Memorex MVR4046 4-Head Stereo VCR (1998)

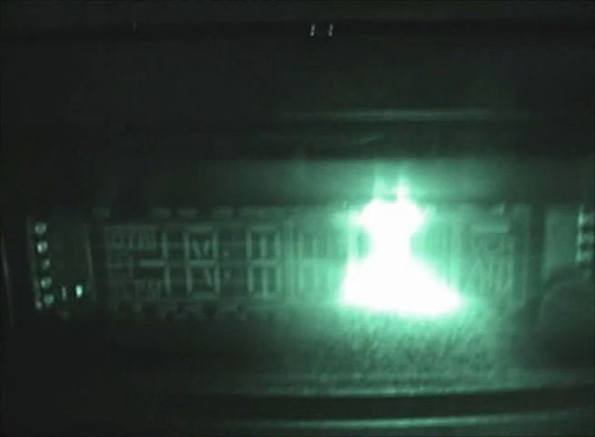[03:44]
But uh we can take a look there. And you can see there are a few indicators there.
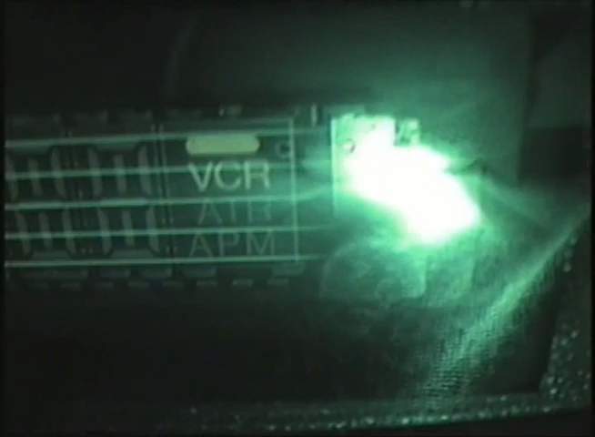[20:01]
I'm not sure what that is, but it looks like probably every indicator on this display is used.